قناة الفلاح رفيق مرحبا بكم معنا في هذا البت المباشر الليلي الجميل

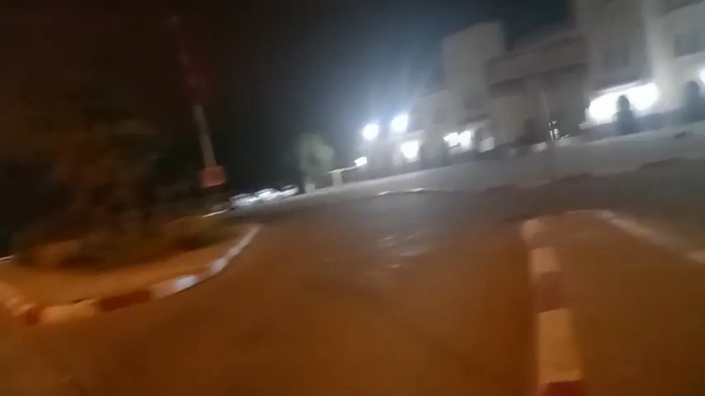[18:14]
لاكار ديال الترن هو هذا ديال القصر الكبير حتى الطرقية.